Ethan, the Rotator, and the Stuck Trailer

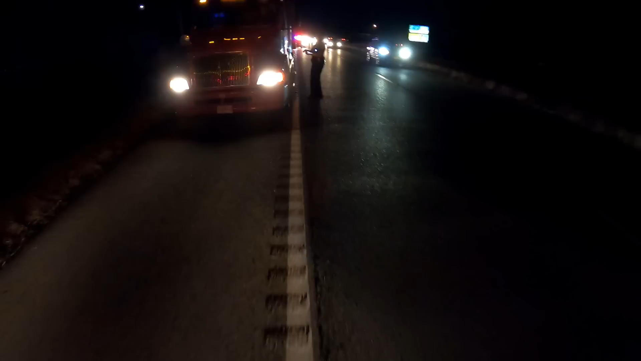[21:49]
All right, I've got one of my service trucks coming up to fix the air for him so that he can be rolling. Okay.